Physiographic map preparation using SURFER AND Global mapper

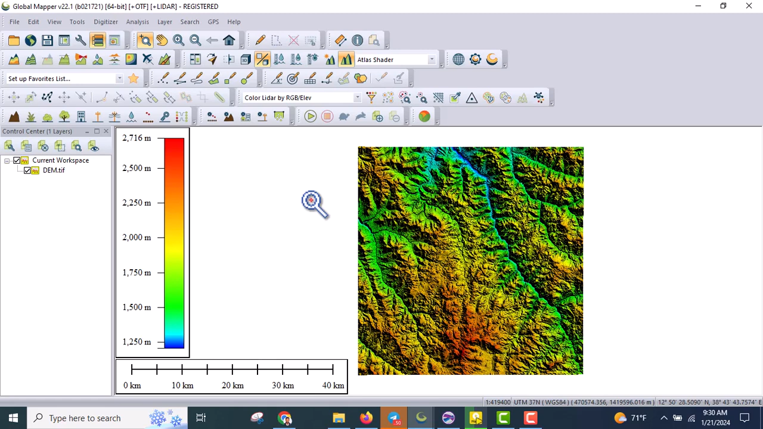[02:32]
elevation model in grid format. Okay, because the server software accept this grid format that is in ISC format ASC dot format. So we can export this elevation model
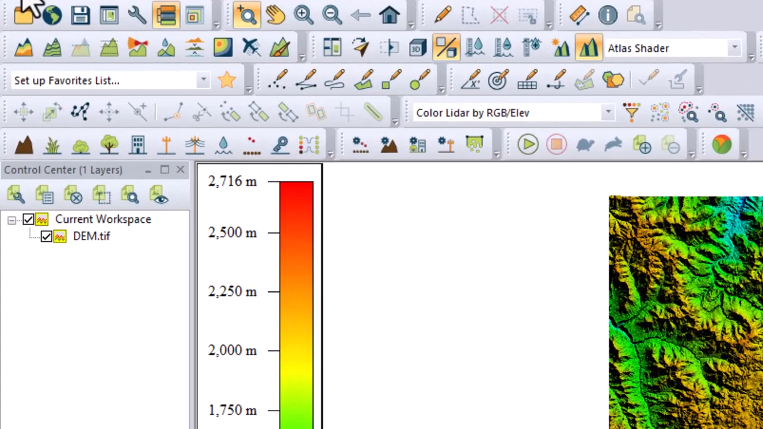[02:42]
by going to file and export export elevation as grid format.